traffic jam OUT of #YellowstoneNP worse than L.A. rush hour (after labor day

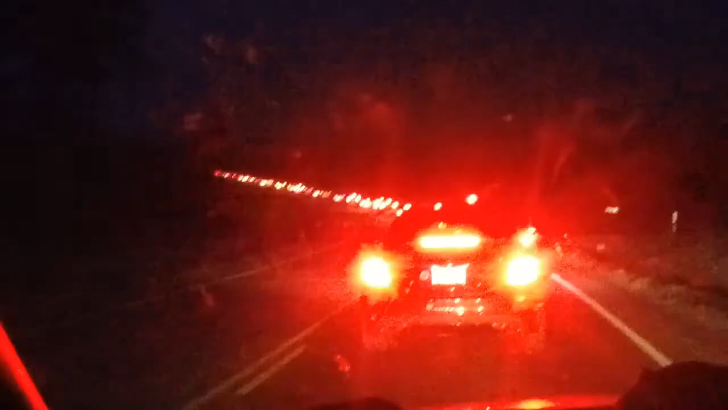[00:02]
what it looks like at Yellowstone the day after Labor Day, the exit. It's worse than the Los Angeles freeways. Look at that. Good grief.